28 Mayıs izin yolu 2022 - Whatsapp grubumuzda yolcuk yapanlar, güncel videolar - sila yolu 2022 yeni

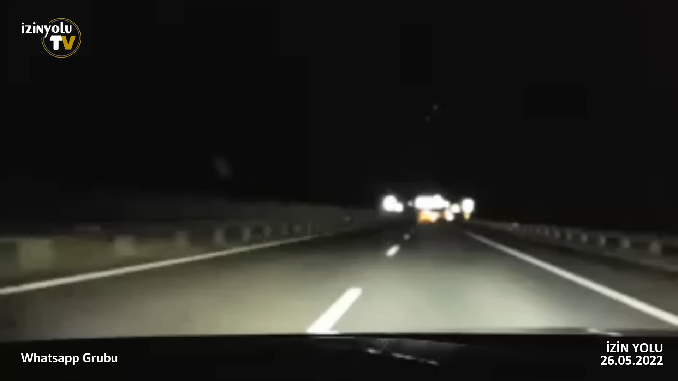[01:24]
Röski'ye giriyoruz. Sakin gözüküyor. Yani navigasyonun gösterdiğine göre de bir 15 dakika bekleme süresi vermiş. Sağ tarafta kamyonlar var, dikkat edin. Yolda olanlara söylüyorum. Haydi herkese hayırlı yolculuklar.
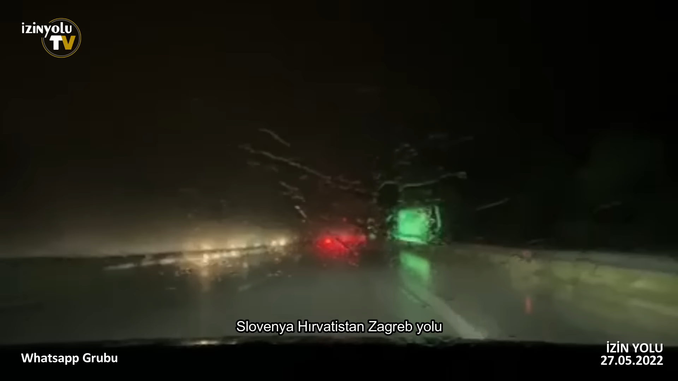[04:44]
Lütfen dikkatli olalım. Herkese hayırlı yolculuklar.
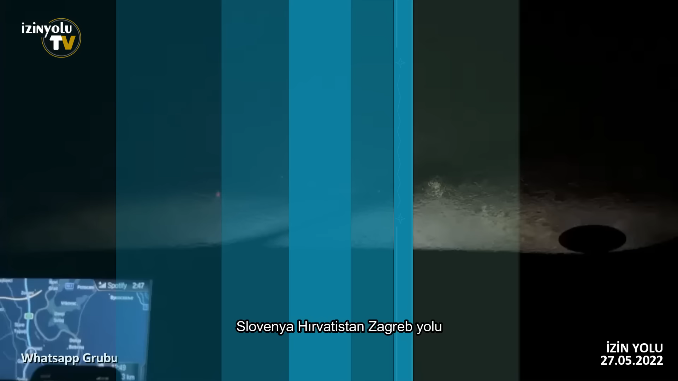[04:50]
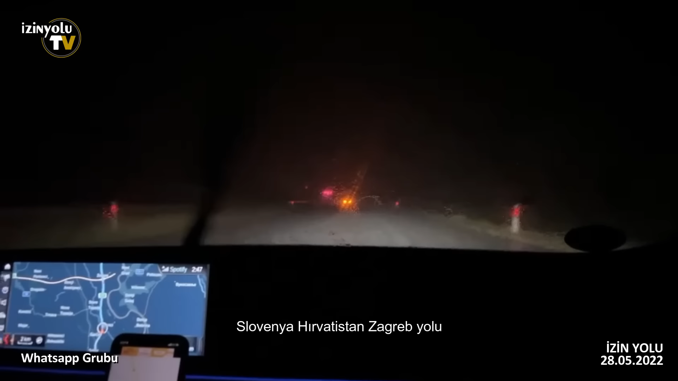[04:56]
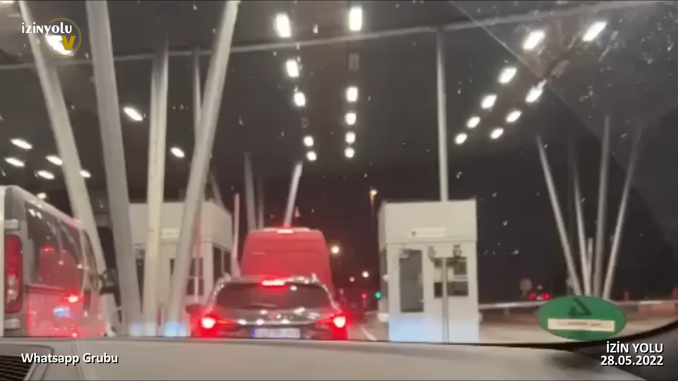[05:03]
İzin Yolu grubu merhaba. Şu anda sınırdayız. Slovenya, Hırvat sınırı.
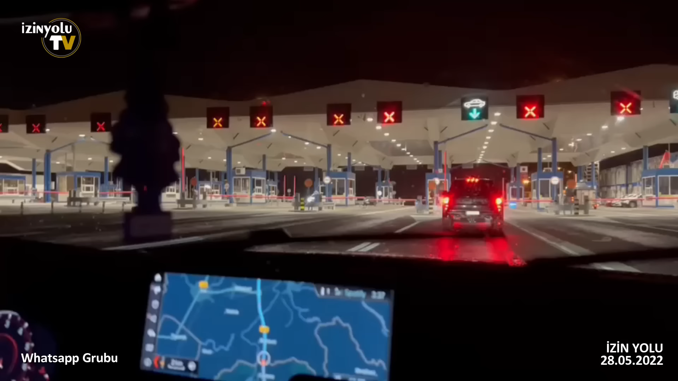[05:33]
Merhaba arkadaşlar. Şu anda Sırbistan'a giriyoruz. Önümüzde 2-3 araç var. Herhangi bir sorun yaşamadık. Bir tek yağmurlar vardı. Hırvatistan'da bayağı bir yoğun yağmurlar. Buralara dikkat ederseniz geri kalan yollar zaten gayet düzgün.